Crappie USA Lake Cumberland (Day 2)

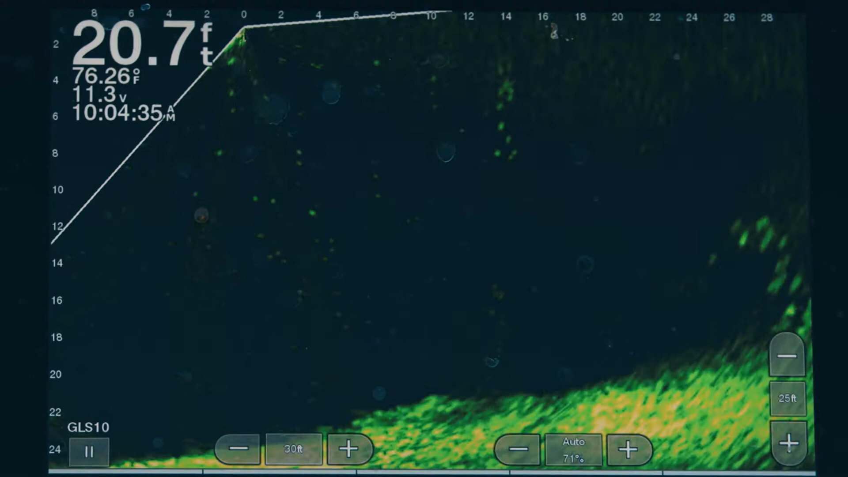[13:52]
On screen: depth 20.7 ft, water 76.26°F
And we're coming up on a few smaller fish,
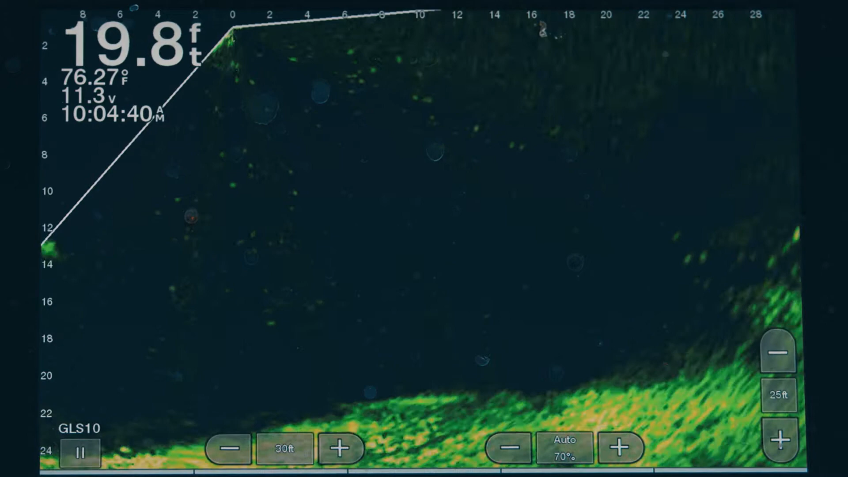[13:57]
On screen: depth 19.8 ft, water 76.27°F
you can see the school there is going to be coming up.